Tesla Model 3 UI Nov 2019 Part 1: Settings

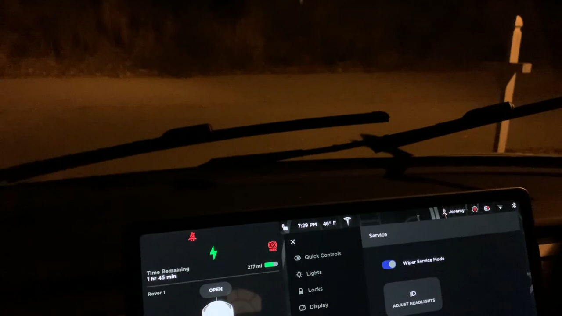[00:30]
wiper blades service mode so that it's easy to change the blades